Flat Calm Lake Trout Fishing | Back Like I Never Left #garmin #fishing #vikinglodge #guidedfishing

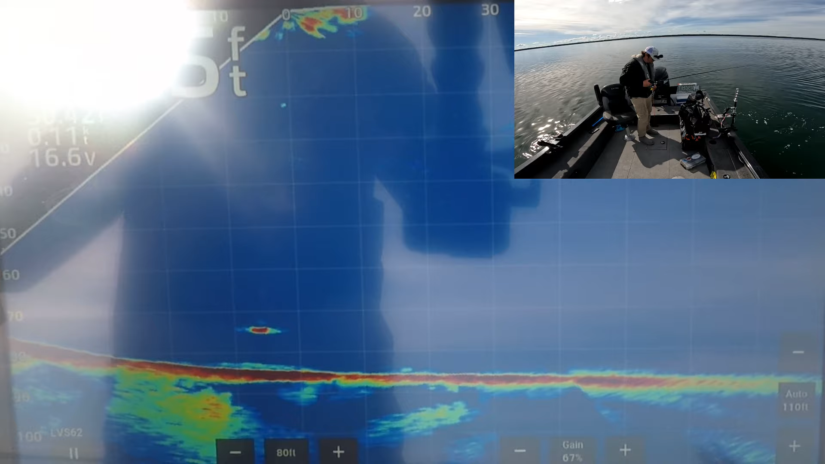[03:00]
Let's see if we can get this fish to bite. You can see the bait going down there. Slowly but surely. Come on, baby. Sink, sink. Once this fish sees it here, we'll be able to tell if it's gonna bite or not. Any second now. Any second.
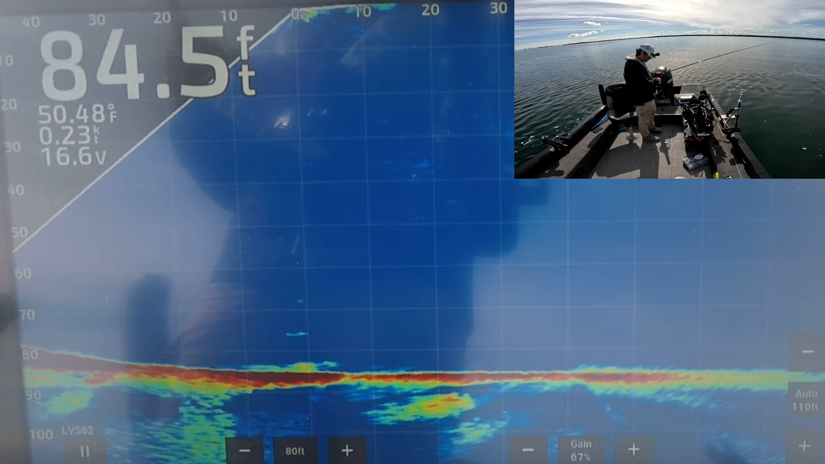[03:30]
On screen: depth 84.5 ft, water 50.48°F, speed 0.23 kn
Does it see it? Yeah, it sees it. It's coming. It's charging. Chasing all the way up. Not super fast, but it's chasing. Man, it chased me all the way up to like 15 feet, 30 feet. See if it'll chase me back down. Oh yeah, it likes it on the fall too.
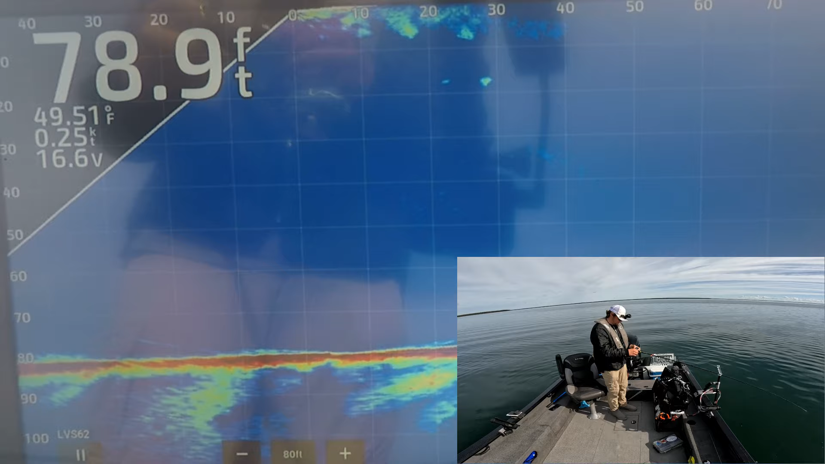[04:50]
On screen: depth 78.9 ft, water 49.51°F, speed 0.25 kn
What the heck? There's a couple fish up super high here. I'll catch these guns. Little gaffers, but I'll catch them. 20 feet away, so literally right up near the motor here. There's my bait going down on the live scope. You can see it there. Nope, one grabbed it already. Letting it fall down again. I think the other one's charging it now. I'm gonna let it fall. See if we can see it on the live scope here at all.
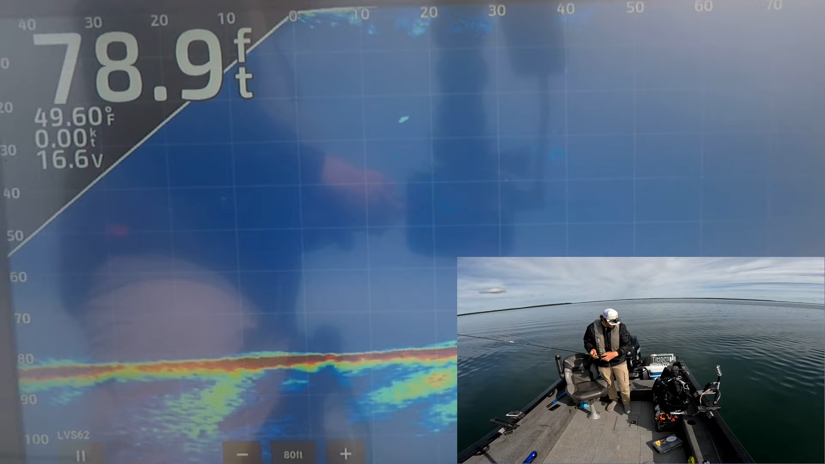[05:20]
On screen: depth 78.9 ft, water 49.60°F
There's a bait going down, and there's one of the fish. There, I'm gonna reel up to this fish here and catch him.
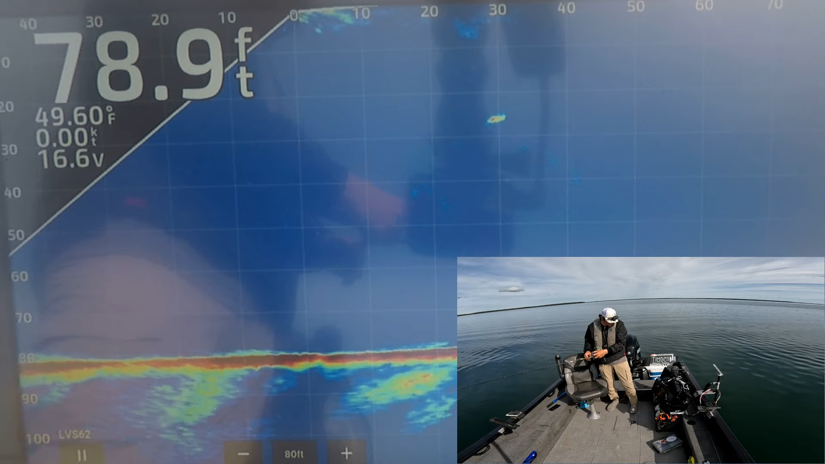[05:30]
On screen: depth 78.9 ft, water 49.60°F
There we go, it's charging. Oh, bumped it and missed it. Bumped it again, there we go, suck him this time.
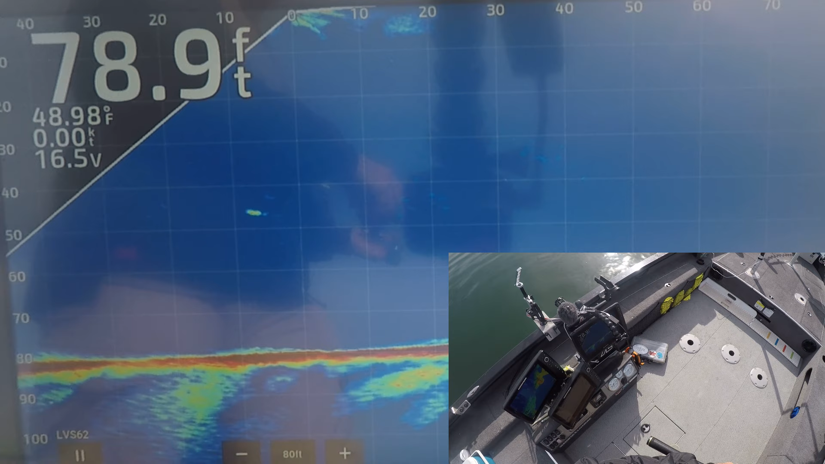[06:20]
On screen: depth 78.9 ft, water 48.98°F
I know there's two of you. There's a pair of young gaffers.
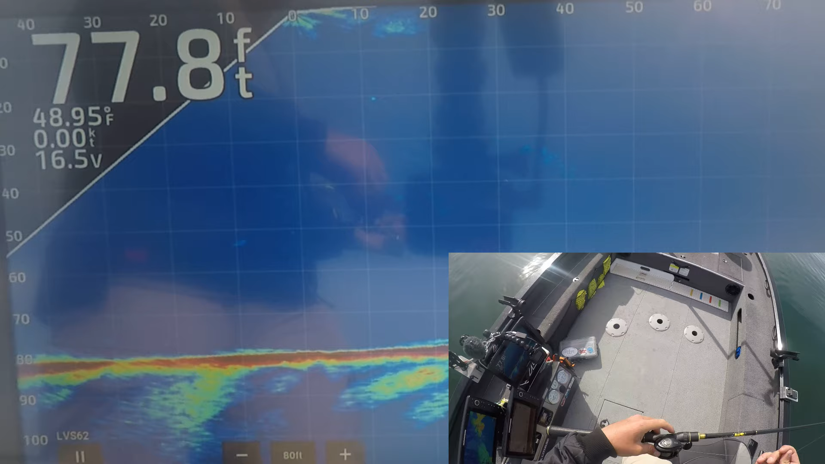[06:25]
On screen: depth 77.8 ft, water 48.95°F
This thing does not sink quick enough.
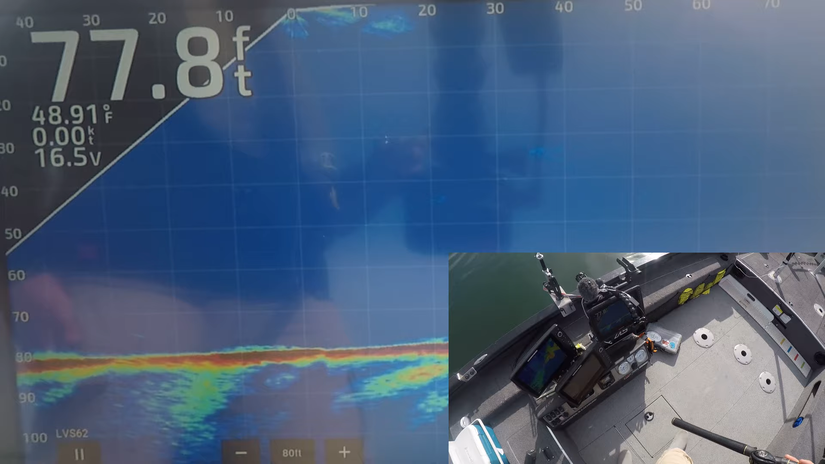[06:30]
On screen: depth 77.8 ft, water 48.91°F
I'm gonna put on a heavier jig here.
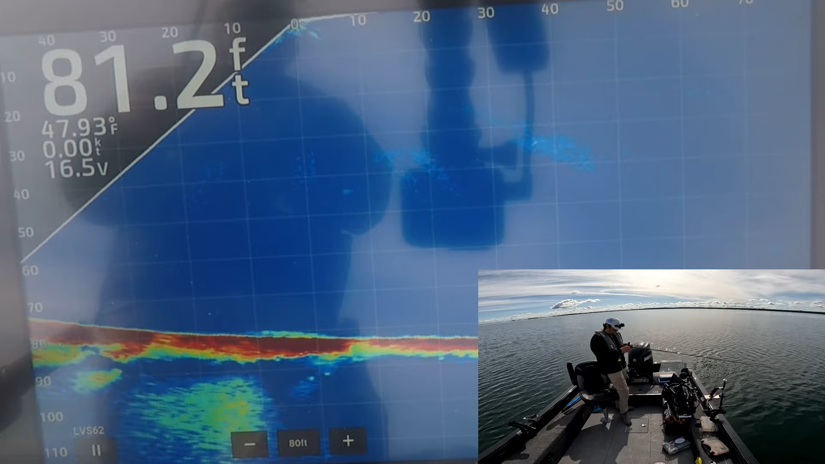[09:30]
On screen: depth 81.2 ft, water 47.93°F, speed 0.00 kn
Doesn't know what she wants. Chasing me down right now pretty hard. Shooting down at it hard now. Man, it's blasting down. I'm gonna see if it'll eat it right off the bottom. If it didn't want to eat it suspended, I guess. Nothing. I'll try coming up.
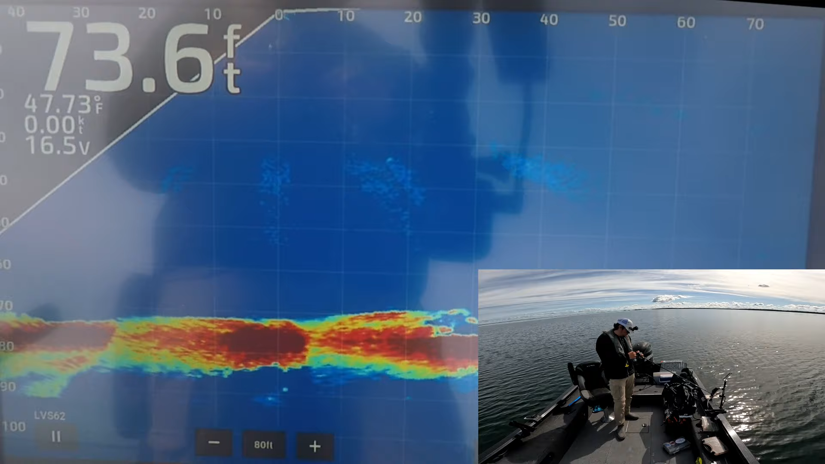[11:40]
On screen: depth 73.6 ft, water 47.73°F
Why you gotta be like that, dude? Oh man. Pulled my britches down. Okay, we're gonna reel up. We're gonna go look around some more mud because it doesn't seem like there's a ton of fish on the rocks, honestly.
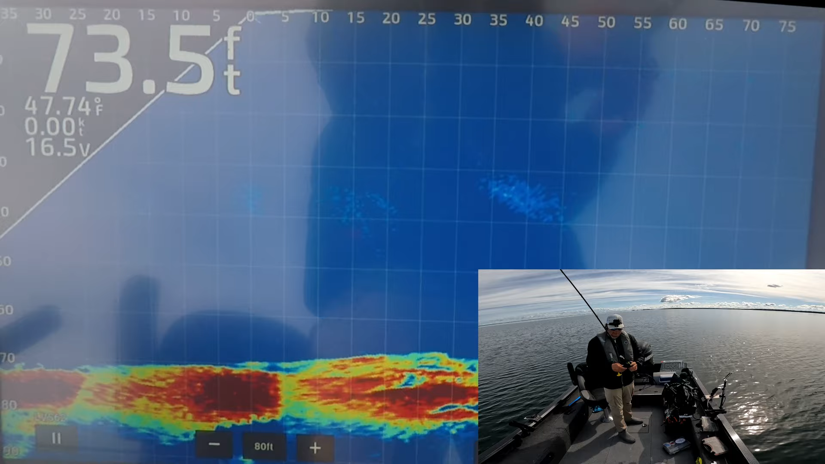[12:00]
On screen: depth 73.5 ft, water 47.74°F, speed 0.00 kn
All right, we found some fish here.
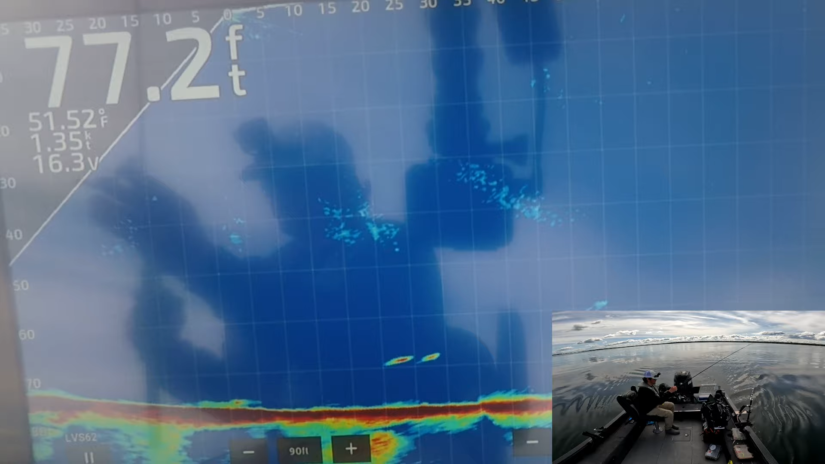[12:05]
On screen: depth 77.2 ft, water 51.52°F
A little bit more mud bottom than rock. We're gonna try dropping down on these fish and see if we can get one to bite.
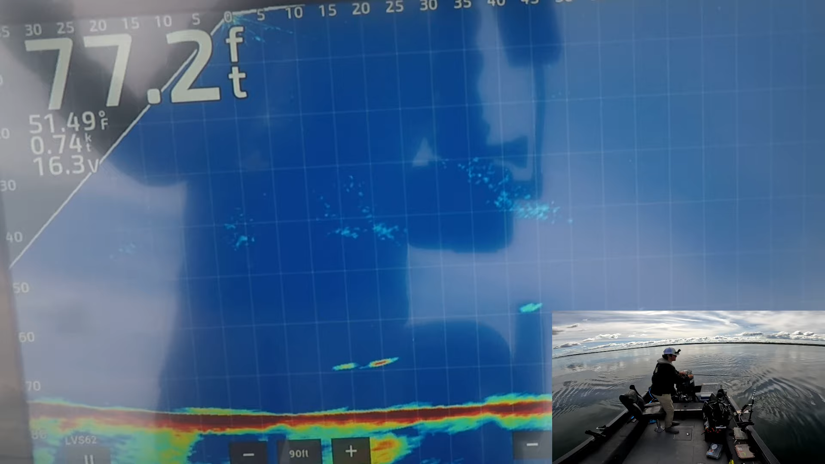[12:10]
On screen: depth 77.2 ft, water 51.49°F
I got distracted and did a little bit of mapping. A little sidetracked, but that's all right.
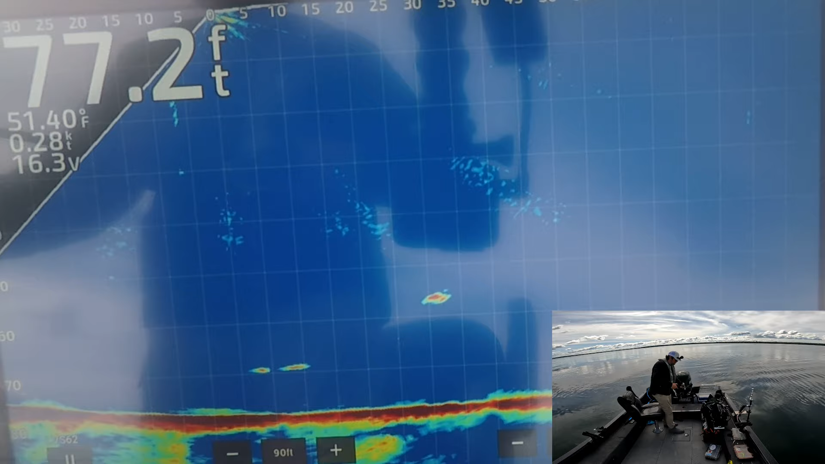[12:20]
On screen: depth 77.2 ft, water 51.40°F, speed 0.28 kn
This mark over here looks to be a little bit better.
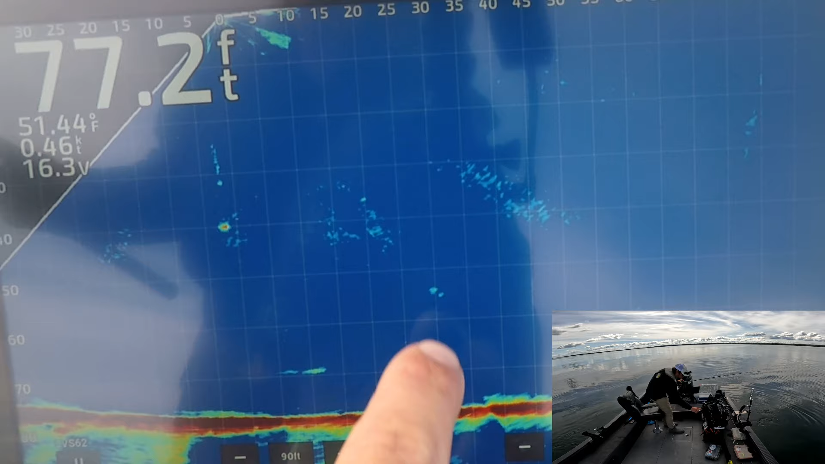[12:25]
On screen: depth 77.2 ft, water 51.44°F, speed 0.46 kn
Must not have seen me yet. There's two fish up high as well. I'm gonna drop through these ones and then try to go up.
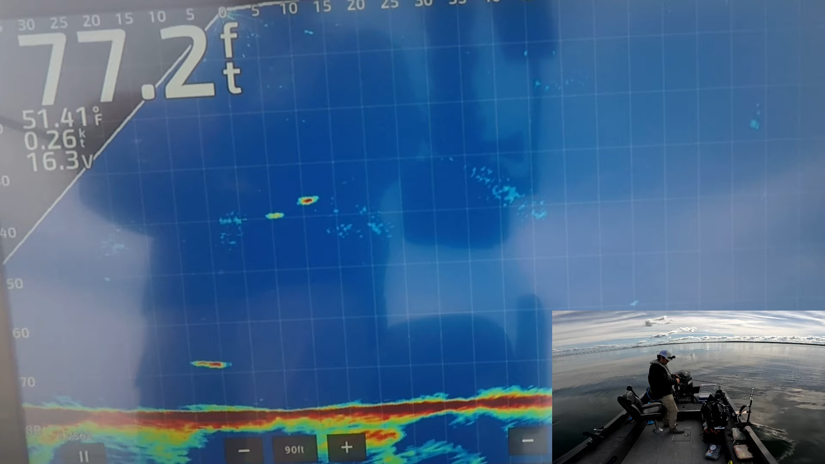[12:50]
On screen: depth 77.2 ft, water 51.41°F
Those ones obviously do not care. Try going up to these other fish up here. These ones here are probably going to be more aggressive. Usually the higher in the water column they are, typically the more aggressive they are.
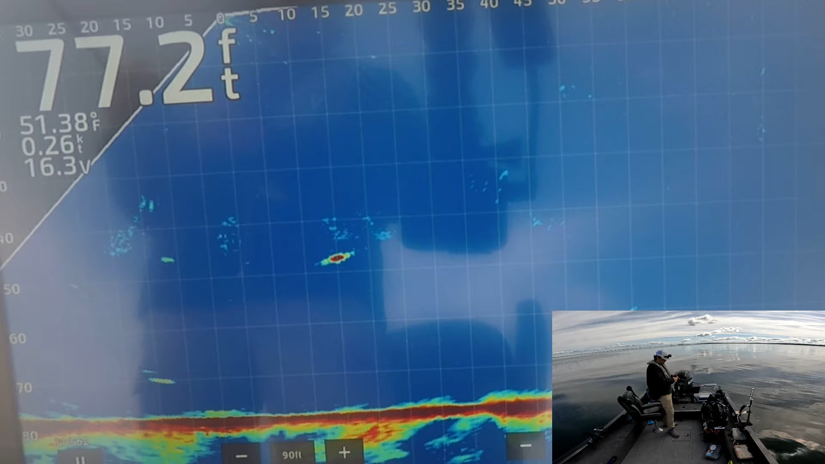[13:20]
On screen: depth 77.2 ft, water 51.38°F, speed 0.26 kn
I'm a little bit away from these fish though. I'm going to cast at that fish there. Well, just as I do that, there's one that actually comes into me now. I'll drop down on this one's head, catch him, then go catch the other one. That's the plan at least.